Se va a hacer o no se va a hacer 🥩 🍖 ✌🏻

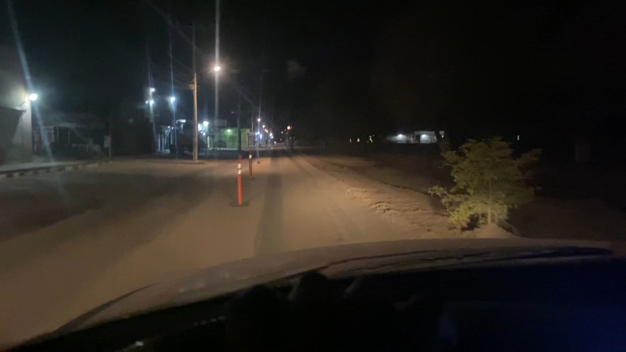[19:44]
Ya me despedí y vengo en camino para la casa. Ahorita me la chingada. Vengo por una avenida, un bulevar, no sé cómo se le llama. Sí, bulevar. Hacia la casa.
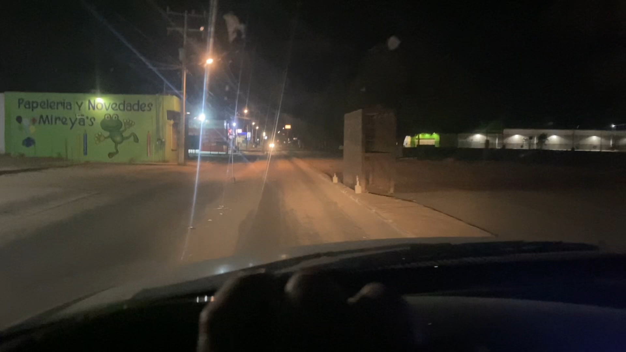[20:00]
Nada más que están arreglando la chingada. Ir a la callecita por donde tengo que pasar, pues una troca grande, una camioneta grande, y es un desastre. esa orden. También, hijo de la chingada. Pues así nos la pasamos, plebe. Así nos hemos estado pasando. Y la neta, 10 de 10.